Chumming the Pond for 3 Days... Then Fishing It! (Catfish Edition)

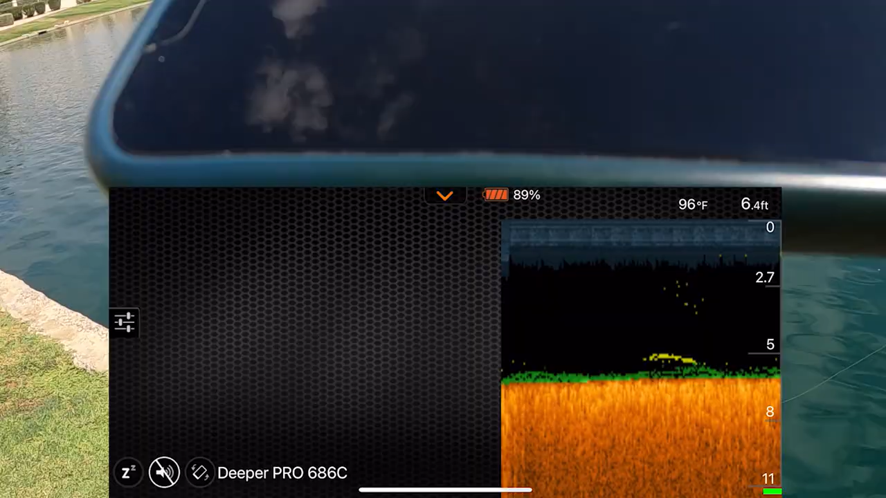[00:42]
On screen: depth 6.4 ft, water 96°F
the battery's draining very fast there's actually a fish on the bottom there
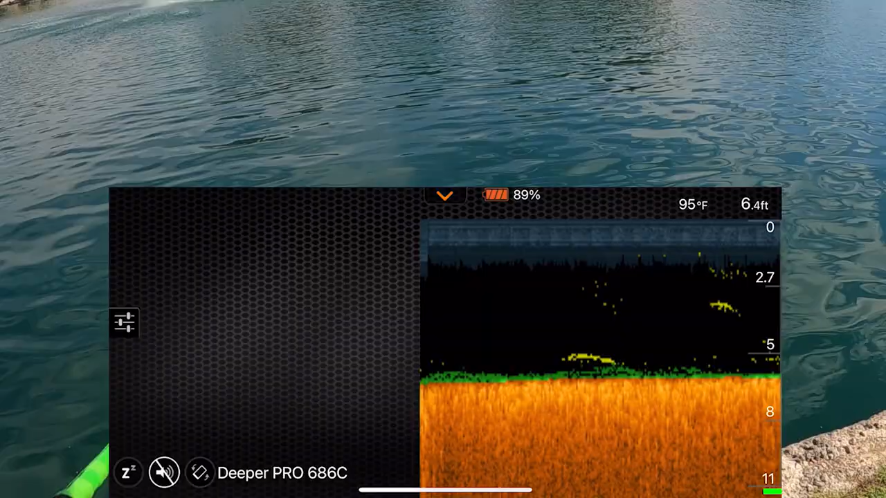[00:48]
On screen: depth 6.4 ft, water 95°F
we got a fish on the bottom just eating it looks like oh there's another
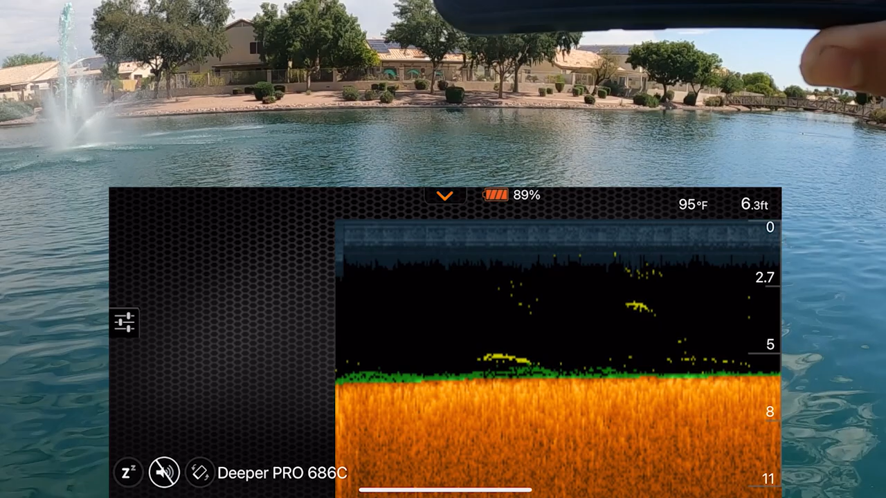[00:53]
On screen: depth 6.3 ft, water 95°F
so we got around two or so fish down there right now those little
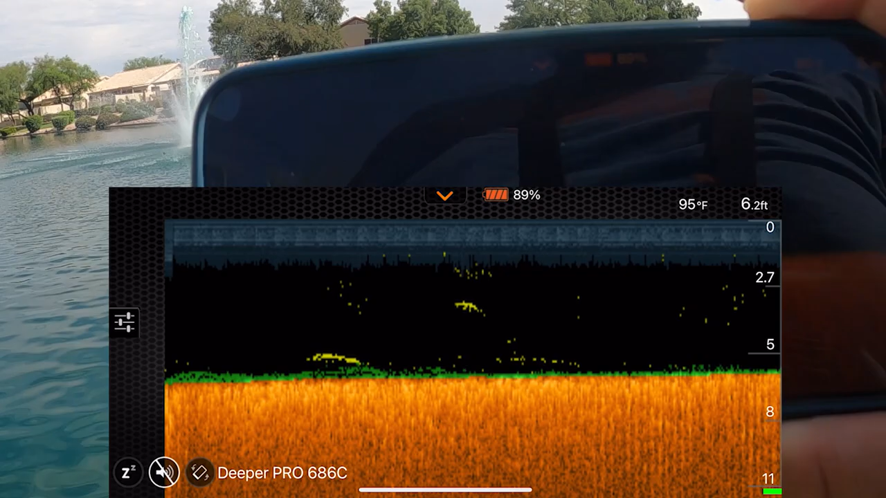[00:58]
On screen: depth 6.2 ft, water 95°F
yellow markings those are the fish guys so
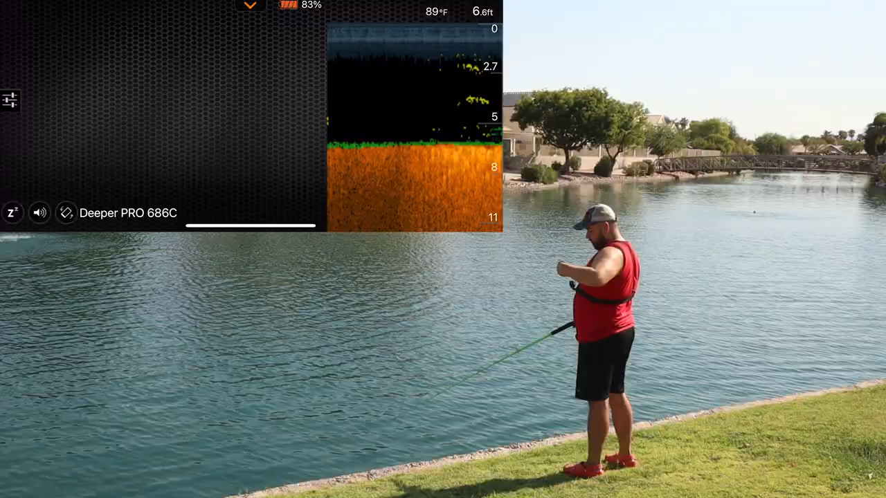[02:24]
On screen: water 89°F
there's three large marks down there two at least oh it looks like another maybe on the bottom definitely seeing some more than yesterday there's another dang another one towards the top things are looking good so far concoction bag number two
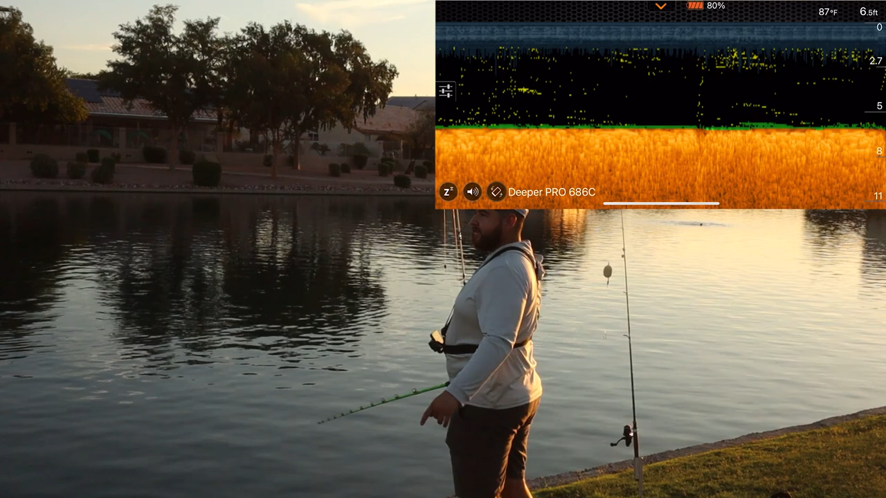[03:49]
On screen: depth 6.5 ft, water 87°F
there's already two big marks there's a bunch of bait down there okay after this i'm going to chum and start fishing because there's already fish down there let's get our last bit of chum in the water and then we can start this